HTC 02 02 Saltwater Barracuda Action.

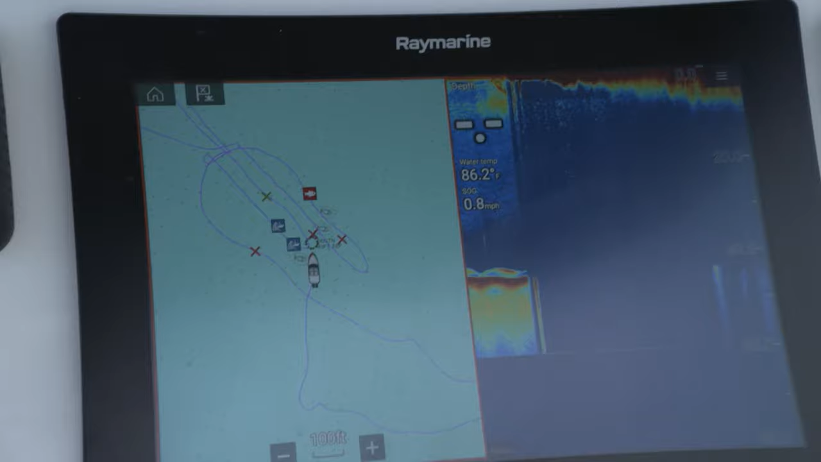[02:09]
On screen: speed 0.8 mph
We're on a near shore reef where we've marked predator fish on the surface.
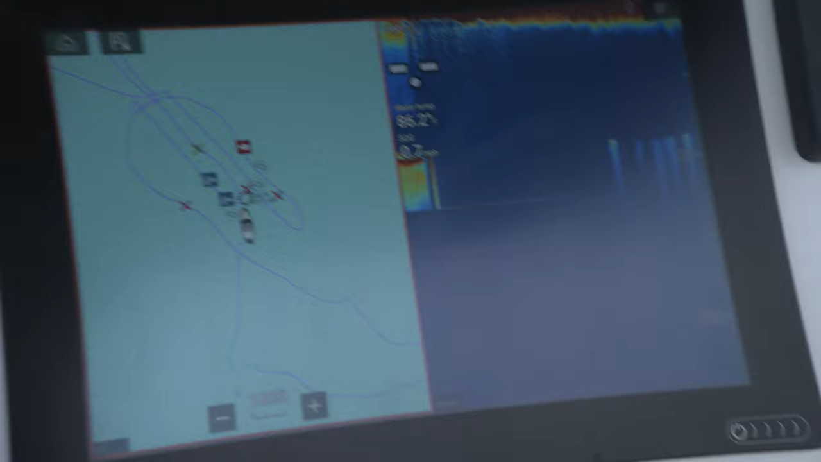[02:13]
This is a good sign. If the predators are there, the bait fish should be there. Fish finder on, we're scanning the waters.
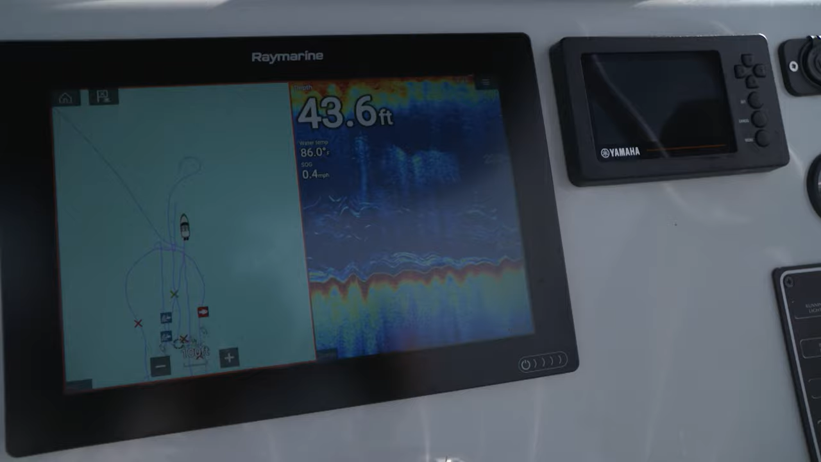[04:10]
On screen: depth 43.6 ft, water 86.0°F
Look at all of them. We got bait fish up top. We got game fish down below.